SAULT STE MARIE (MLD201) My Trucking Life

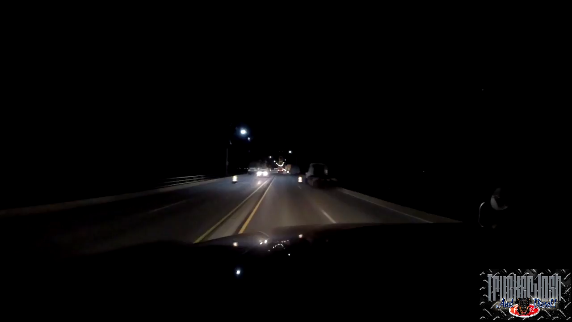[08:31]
Because Michigan has two parts, right? This isn't going into Canada yet. This is just a big bridge. Really big bridge. I've got to pay a toll on the other side. How dare they ask for my money? It's all my fault you ordered the freight. I'm just trying to get to where I need to go. Why do I need to pay to get there? Hey. Good thing I get reversed. Someone's got to pay for the bridge, right? Can you imagine how expensive this bridge is? We're on the bridge right now. You might not be able to see the big towers up ahead of us there yet, but we'll get there. And it's just that big. We've been on the bridge already for, it feels like, like five minutes. Feels like five. It's cold outside. The cold is creeping into my cab. How cold is it outside? Can I tell me how cold it is? Wow, it's freezing point.
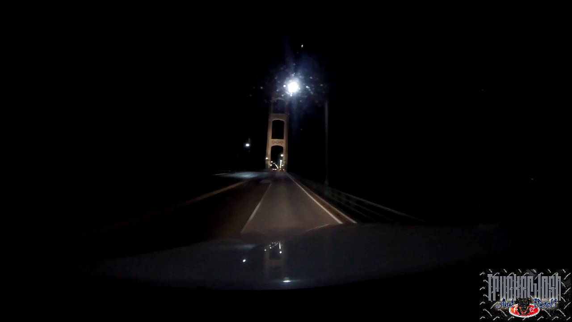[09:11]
It's like I'm on the Golden Gate Bridge or something. It's not very golden though. It's actually a lot bigger than I thought it was.
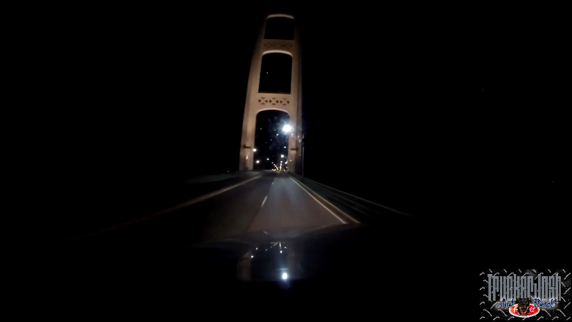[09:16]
How expensive do you think it was to build this bridge? Right, we're connecting Michigan to Michigan here.
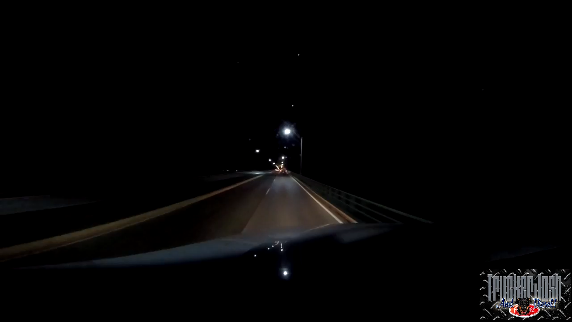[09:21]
We're just going over the lake on the Great Lakes. I wish it wasn't done. At night time, you'd be able to see a lot better. Very nice. Nice. I want to know what's with the Christmas lights though. Is that for Christmas? Or is it always that? Like that? Rainbow. Why is it so cold in here? Turn the heat up, brother. Holy. There you go. Pump some heat into here. Oh, it's cold. Such a baby. Why is this pickup going so slow? I just... I think it's got like West Virginia plates on it. What are you doing way up here? Northern Michigan. Are you lost?
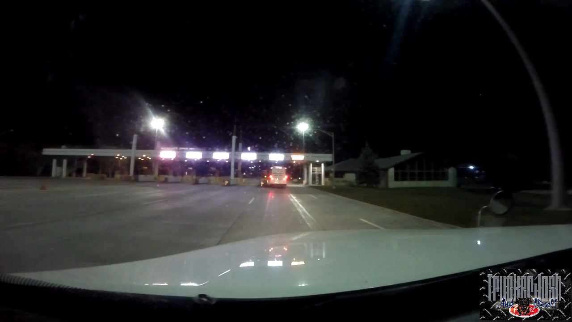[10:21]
I may have to ask the good person in the toll booth. See that? It's $25 to go over that bridge. I've got to spend another $25 on the next bridge to get into Canada. That's $50 in tolls. Just go one way. Wow. I'm really glad I get that reimbursed. I guess it'd be a lot more expensive to go around the long way in fuel. So, how well, what can you do when you live in a shoe? Can you see that sign? Canada. This-a-way. All righty, then. Let's go this way. So, we're going to go over a big bridge.
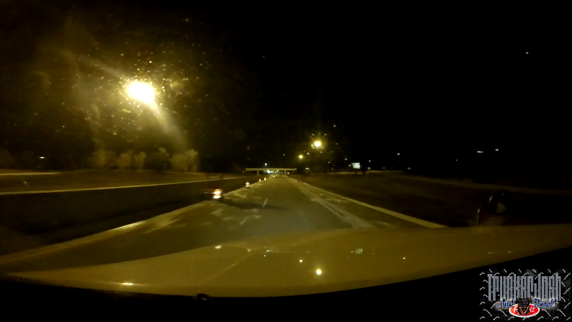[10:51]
A bigger bridge than the last one, even. And they want some more money here. Why can't they just accept Easy Pass? That makes it a little better. I don't have to carry cash.
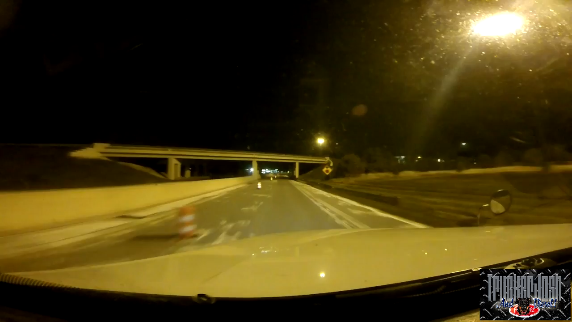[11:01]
How well. We're going to pay for our toll. Probably in Canadian dollars, because the other toll took all my American dollars. Where do I go? What? Where do I go? Semis use left lane.
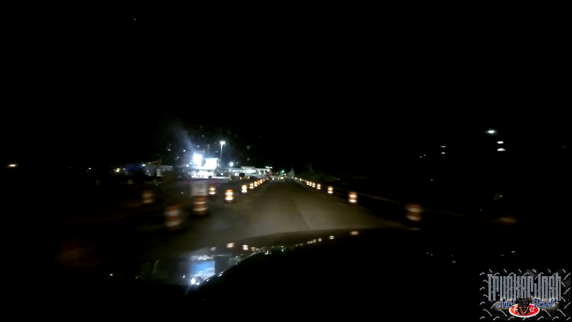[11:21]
Well, there's only one lane available. Oh, there. We're paying right here. Okay. Let's pay this toll. Like a boss. I pay this toll.